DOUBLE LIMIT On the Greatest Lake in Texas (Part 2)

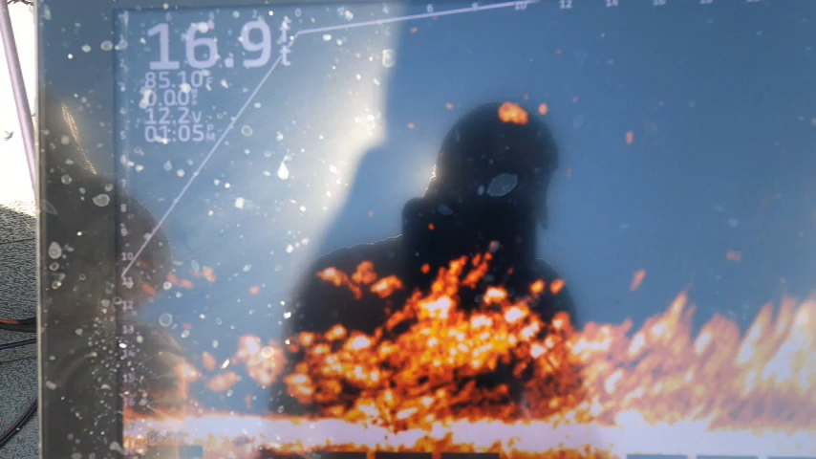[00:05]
Found them on side imaging. That's how we gonna leave them, y'all. We'll come back and get them.